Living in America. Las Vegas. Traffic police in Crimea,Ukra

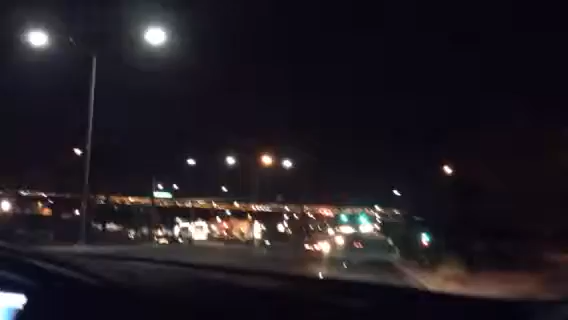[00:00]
Добрый вечер, дорогие друзья! Мы едем сейчас по вечерней улице. Сколько там у нас сейчас времени? Это из Вегаса. О, куда было номер, где там? 7.05. 7.05.
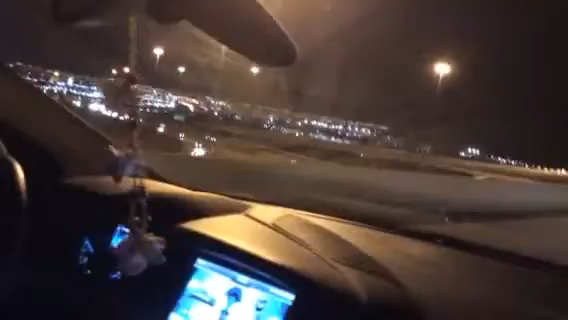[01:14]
Очень люблю, когда вот так все в огнях.
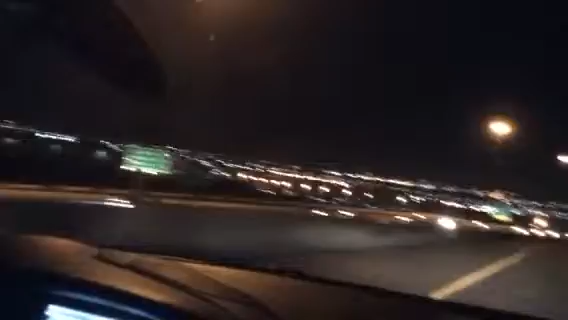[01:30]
У меня такое классное настроение. Мы сейчас едем в один магазинчик. И я, наконец-то, дождалась своей джинсы. Я напомню потом, и вам покажу. Опять мы въехали на какую-то дорожку.